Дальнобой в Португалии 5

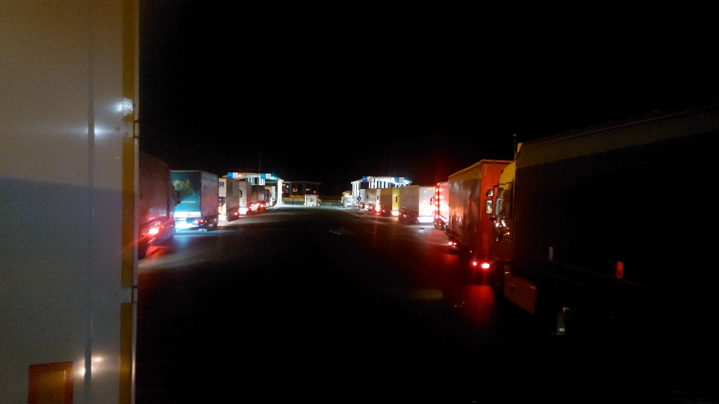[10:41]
Из Румынии так же выезжать через погранцов Народу дофигища Здесь грузовые,
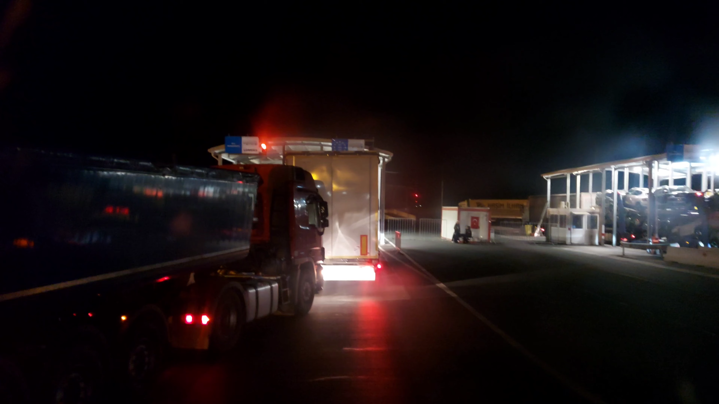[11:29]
Нагло влез Здесь, блин, подрезали То есть я здесь понимаю Вообще въезд в Европу,
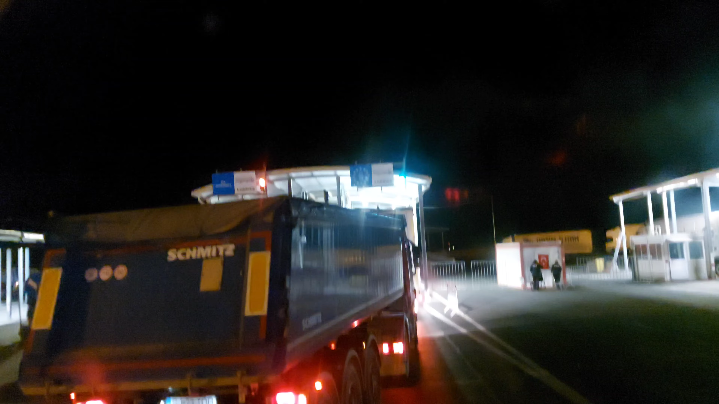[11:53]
по сути, получается Сейчас их поставили, как цепных псов Значит,
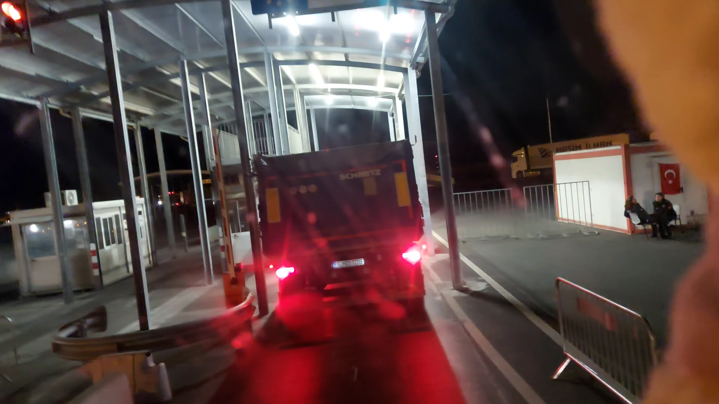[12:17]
Все, проехали Так как машина пустая, заставили открывать и смотреть, да?